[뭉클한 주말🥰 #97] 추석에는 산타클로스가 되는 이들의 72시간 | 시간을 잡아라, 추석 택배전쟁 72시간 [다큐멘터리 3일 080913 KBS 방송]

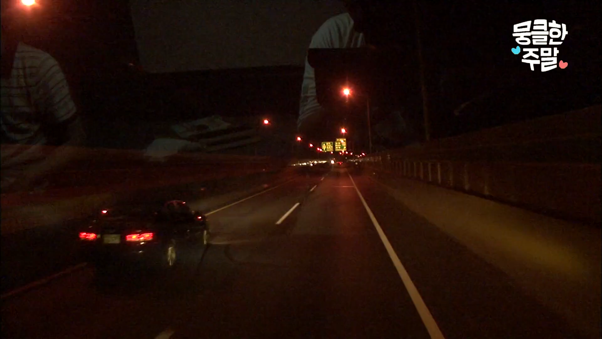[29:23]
고속도로만 뚫어져라 응시하기를 5시간. 한동안 이렇게 밤에만 운전해서 좋겠어요. 그렇죠.